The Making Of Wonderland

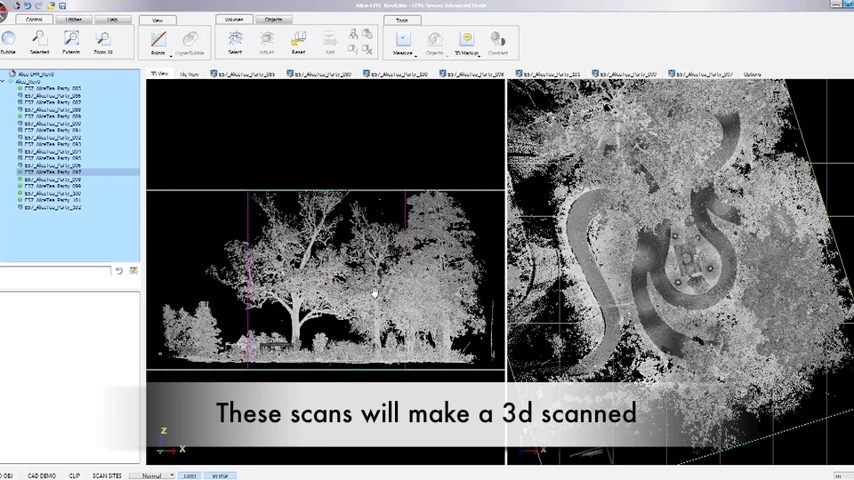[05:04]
She and a scanning company are going to the park and 3D scanning the entire scene. There are two ways they are scanning.
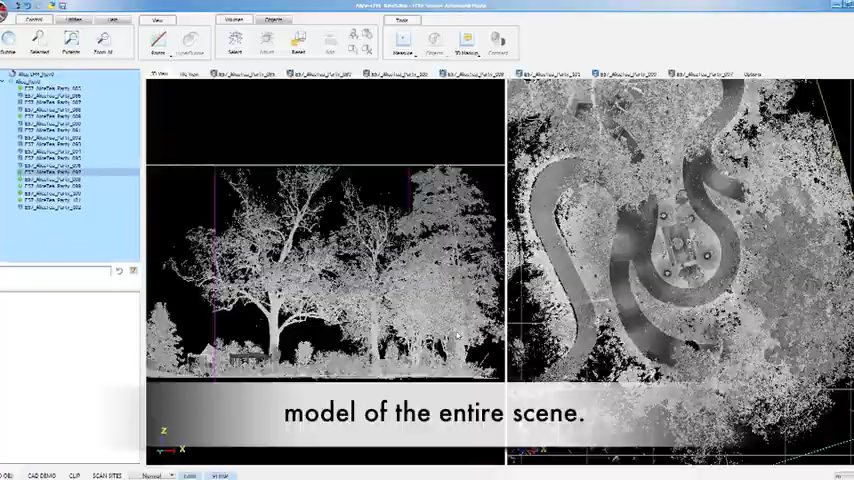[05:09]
The first is an entire scan of the scene and that part of the park.
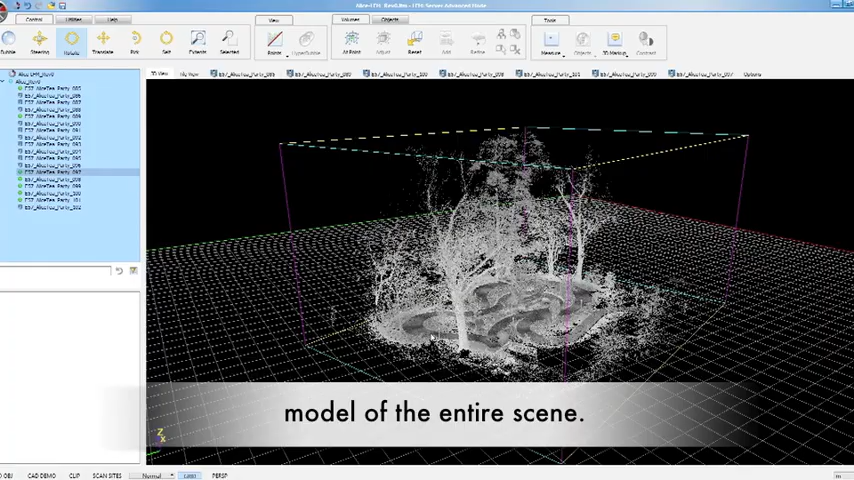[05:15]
This will give her the opportunity to make a virtual tour of the sculpture.